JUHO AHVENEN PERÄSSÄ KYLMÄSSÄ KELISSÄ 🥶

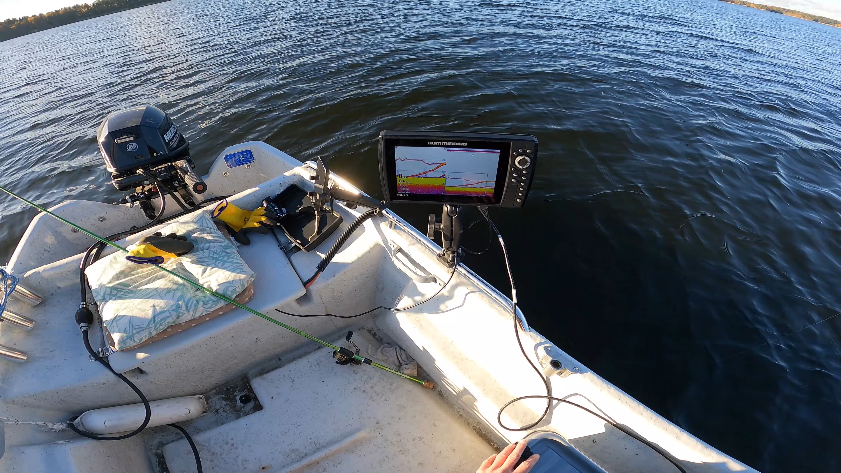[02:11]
...ihan hyvä ruokakala. Ei mikään hirveen iso, mutta... ...ja syö. Vähän pienempi kuin äsken, mutta... ...ihan mainio. Ja nyt siellä on pohjassa aika paljon syövä.
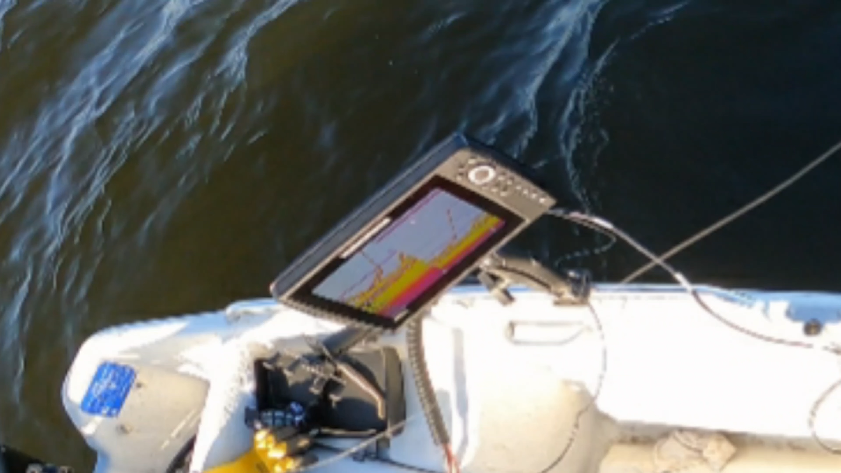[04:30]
Mut ei. Nää isoin mut menee ainakin järjestää tässä kohtaa vielä pohjaan.